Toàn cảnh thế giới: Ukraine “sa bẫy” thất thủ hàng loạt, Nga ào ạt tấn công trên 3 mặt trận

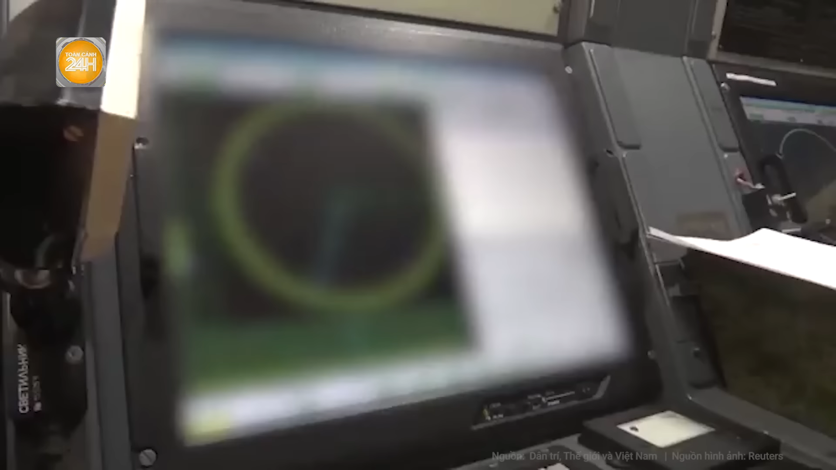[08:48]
Hệ thống có khả năng phát hiện UAV Ở phạm vi 5km Và